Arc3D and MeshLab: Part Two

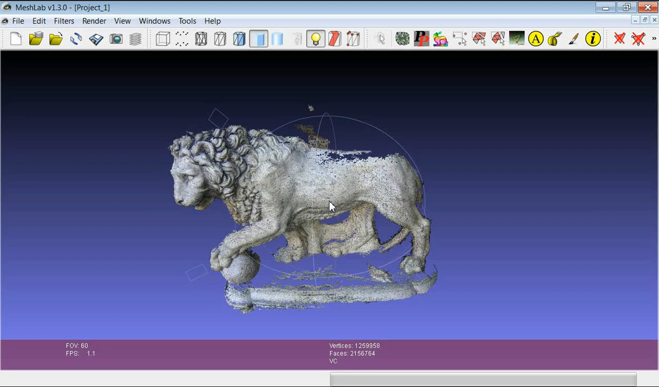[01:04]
This part of the tutorial will show some operations that can be applied on every model that you get from the Act3D web service in order to improve the final result and to remove part of the noise. The first part of this operation is the cleaning of the model so if there are
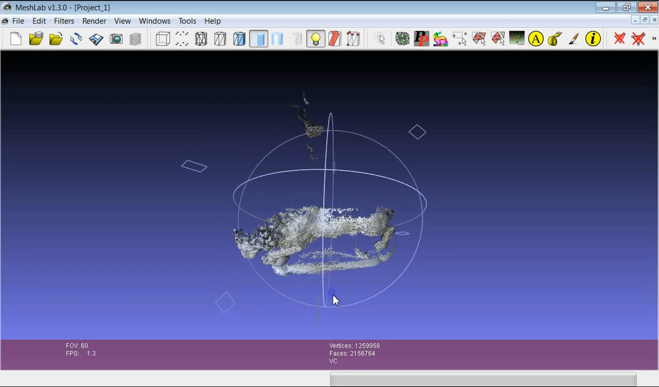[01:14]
parts of the surface which are not part of the object that we want to
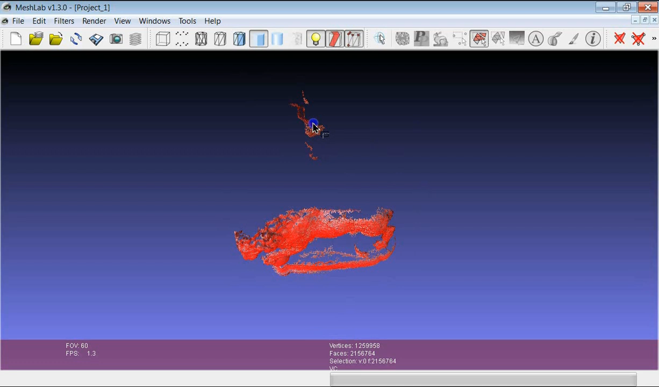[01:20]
reconstruct then we can select them using any kind of selection tool that we already have seen in other tutorials and we can remove them.
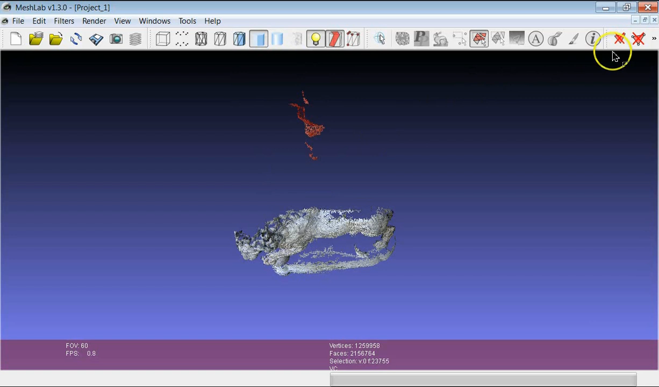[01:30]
So we can remove the part of the geometry which is not part of the object of interest and for example another useful cleaning filter is
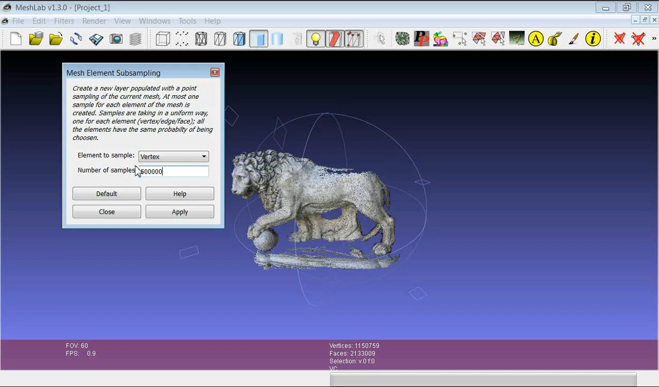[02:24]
half without losing the most of the information about the information about the original geometry and this gives you the possibility to keep on working on data which is simpler and because we would like to make a remeshing of the model so reconstruct the original geometry and we will use the Poisson filter. The Poisson filter is as you know
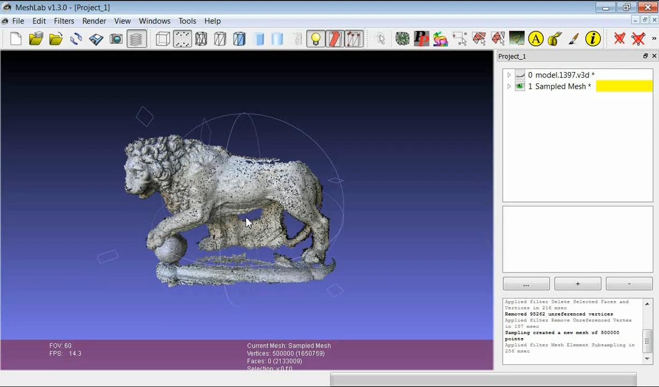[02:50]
works with point clouds with normals so if we sample the model and we keep only the vertices we have the perfect input for the Poisson reconstruction.
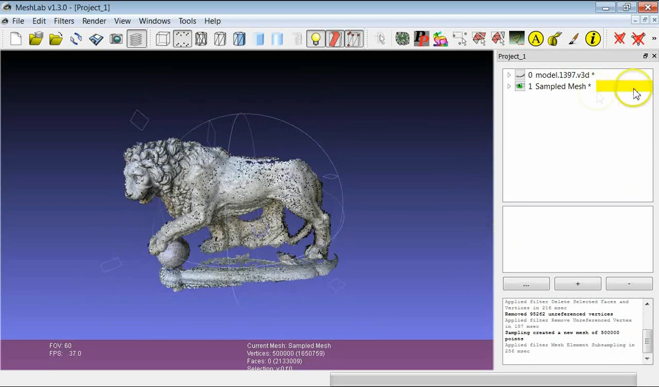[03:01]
So first of all we make a sampling by selecting a subset of the
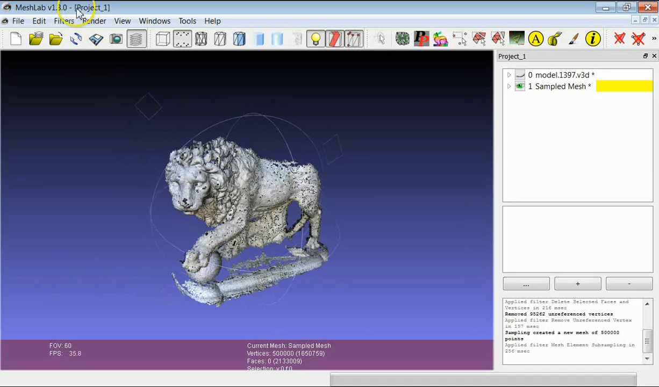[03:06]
original points which define the geometry and then we can launch the
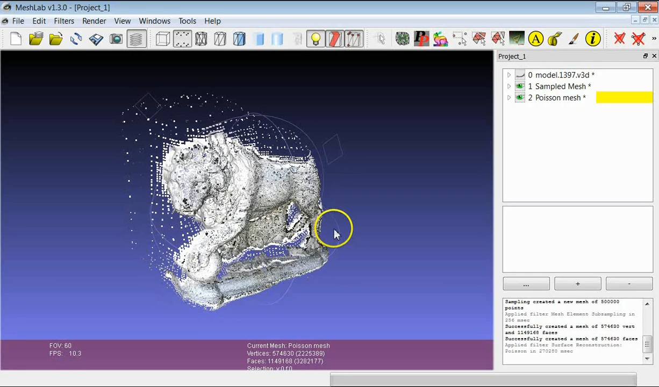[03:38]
Once that the Poisson reconstruction has been completed we now have a reconstructed surface that you see was able to preserve the original detail of the original detail of the 3D model but we also remove part of the noisy data.
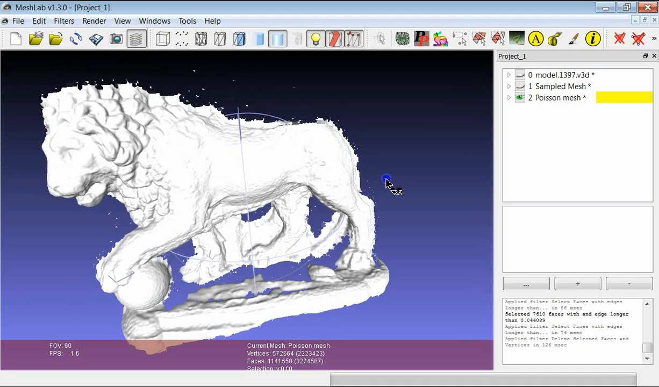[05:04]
You see here that we were able to reconstruct the geometry in a quite nice way but we lost the color attribute.
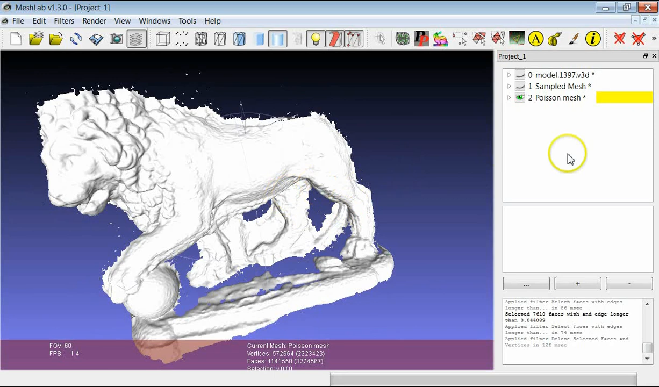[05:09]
But just don't panic because there is a very simple filter that gives the possibility to transfer the color information from a source model to a destination model.
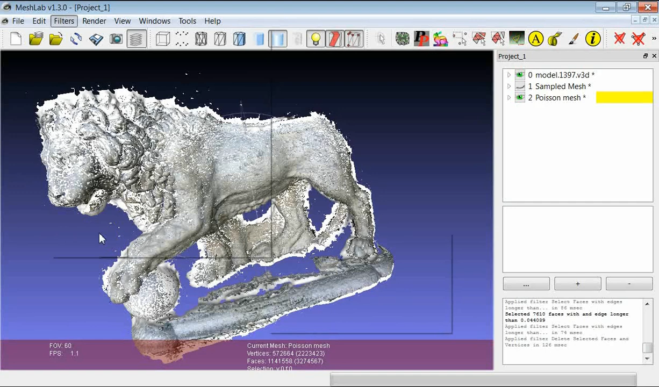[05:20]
This filter is called Vertex Attribute Transfer.
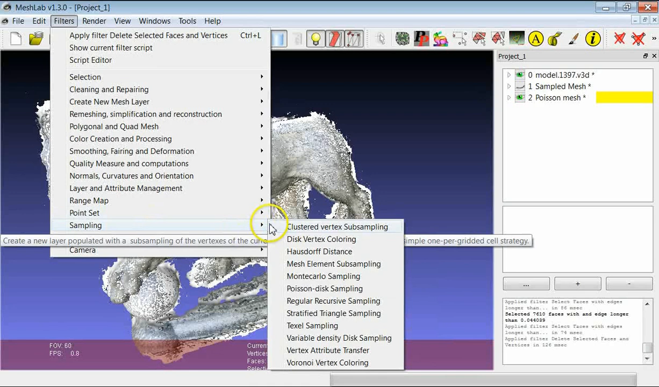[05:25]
This filter gives you the possibility to transfer
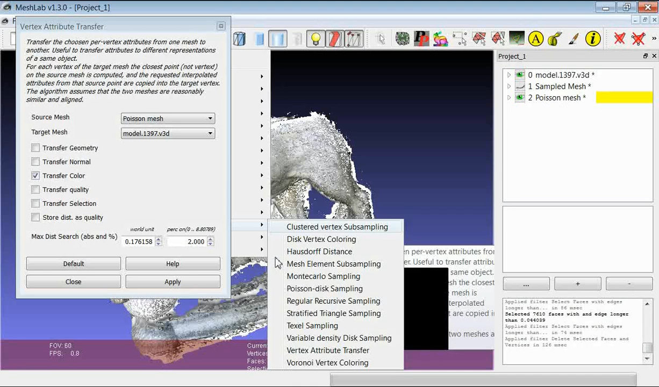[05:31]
an attribute from a mesh to another mesh.